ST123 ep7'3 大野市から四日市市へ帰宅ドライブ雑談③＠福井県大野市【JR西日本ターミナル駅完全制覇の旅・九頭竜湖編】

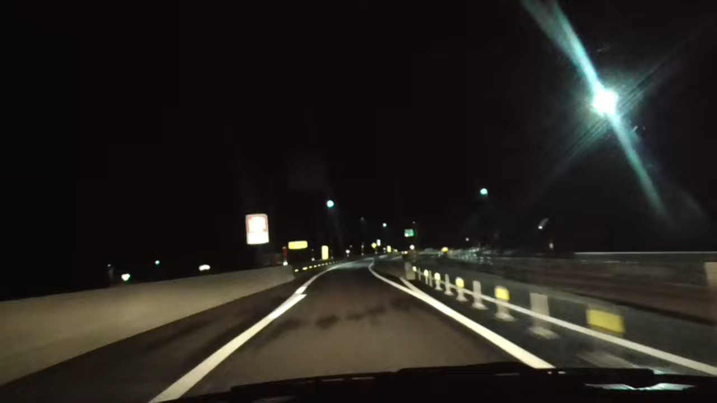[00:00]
あ、ここまでなんだ。なるほどな。はいはいはい。この先はまだ建設中なんですね。これがさっき、どうしようかな、どうしようかなって言うとったインターンのところでしょうね。速いな。あの距離こんだけで行くんだ。あ、これは便利だ。これで郡上の方に出ますよということです。そこからさえ、もう見慣れた道ですからね。